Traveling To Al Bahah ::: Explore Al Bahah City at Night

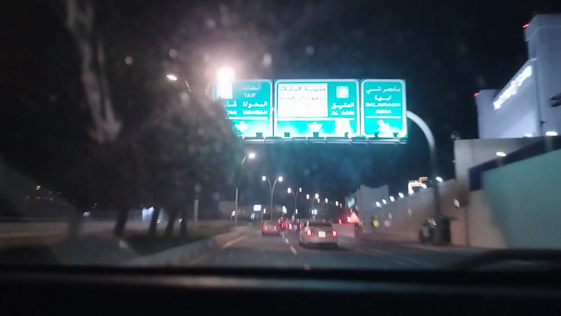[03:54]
ये गवर्नर हाउस का बिल्डिंग है और उसका ये मेन गेट है।